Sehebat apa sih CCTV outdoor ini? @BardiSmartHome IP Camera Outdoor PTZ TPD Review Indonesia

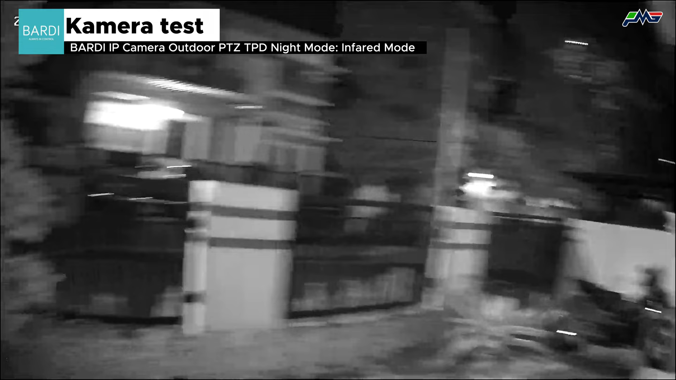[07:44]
Cara hasil sih ya oke lah ya. Hasilnya yang terlihat memang agak sedikit fisheye ataupun agak cembung.
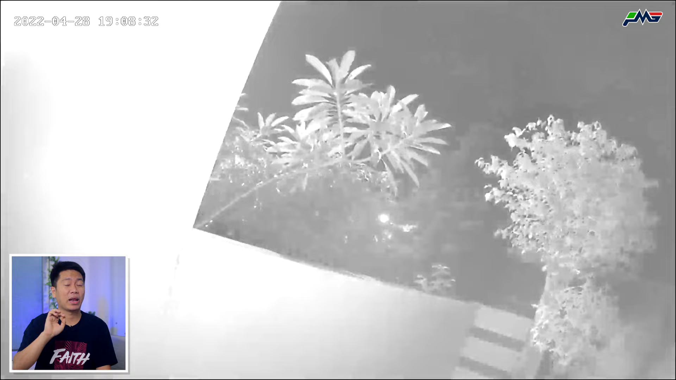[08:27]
Kita harus tetap hati-hati karena masih agak gambar-gambar kelihatan blur.